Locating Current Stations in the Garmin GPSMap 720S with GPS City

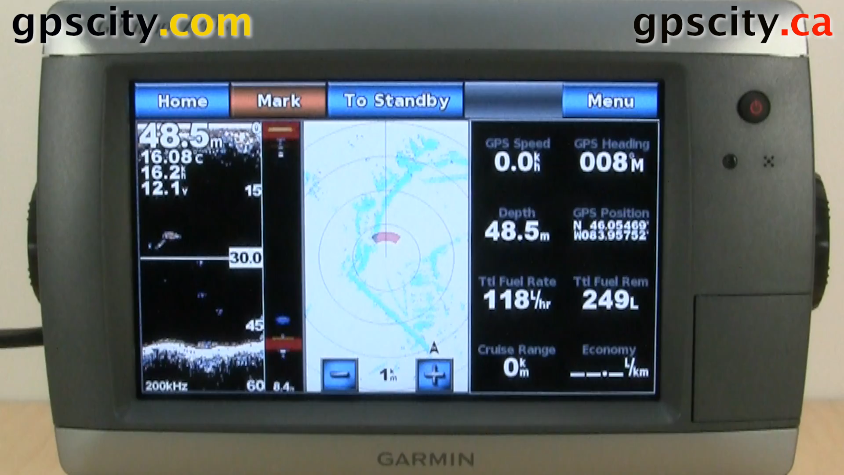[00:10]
On screen: depth 48.5 m
We have a 720S today. So let's go home, information, and then currents.